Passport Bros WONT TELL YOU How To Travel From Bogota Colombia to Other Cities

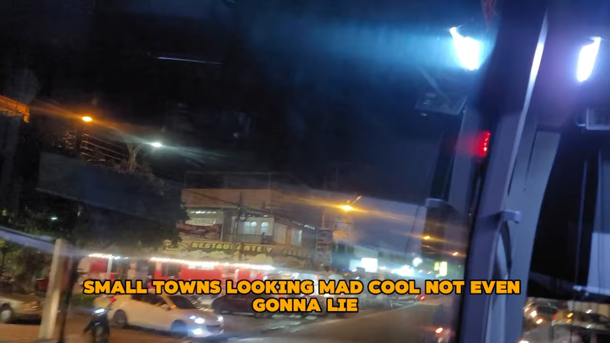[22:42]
Small town's looking mad cool. I'm not even gonna lie.